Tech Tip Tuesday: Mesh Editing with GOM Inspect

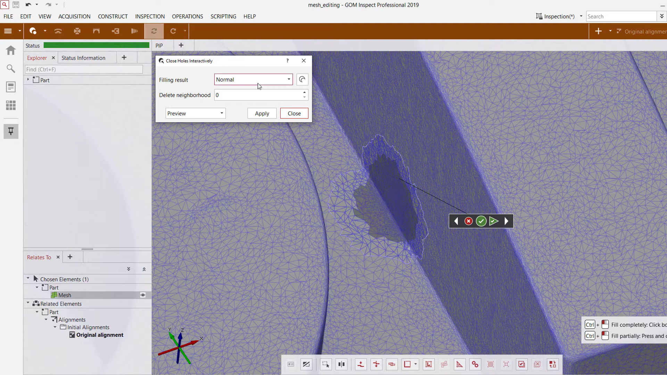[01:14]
So if I select this one control click normal does a great job of filling in that hole for me and uses the surrounding mesh data in order to get a good representation of the filling method. Let's say I want to change it to rough. You see now that I've changed it to rough we have a very low mesh density so high triangles as well as sort of jagged edge which may not be ideal. If we take a look at very smooth on the other hand it's done a great job of smoothing out with a curve along that edge.
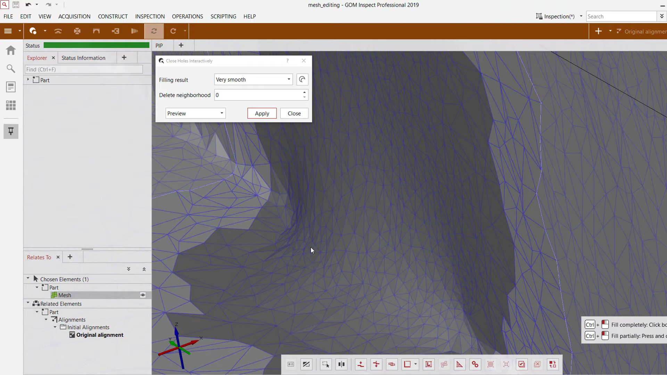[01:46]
However that may not be the result that we want in this case to maintain that sharp edge.
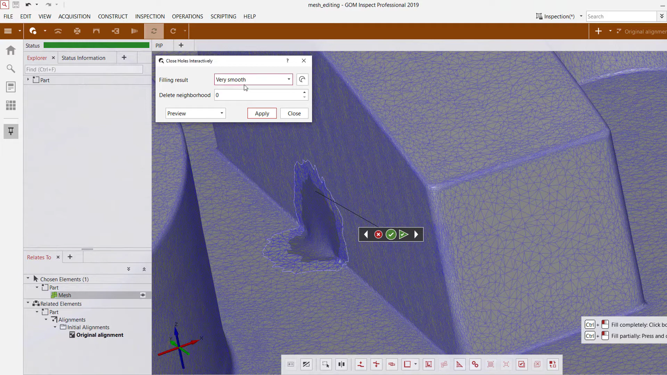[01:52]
So we can go ahead with the normal option.
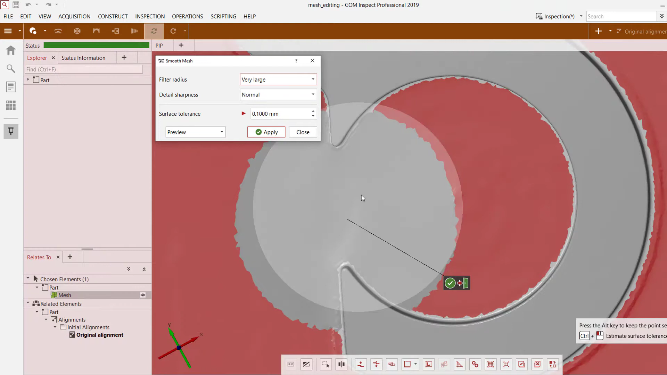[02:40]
If I go to a very large filter radius you see it's did a great job of smoothing that outline out. Small on the other hand doesn't work quite as well so you may have to adjust this based on what you are looking for and the same thing goes for detail sharpness. In this case it doesn't look like it has much of an effect at all. I can also adjust surface tolerance which is essentially the value that the software uses in terms of its limit on the deviation it can have from the original data set. So right now it's allowed to have a maximum change of 0.1 millimeters from the original.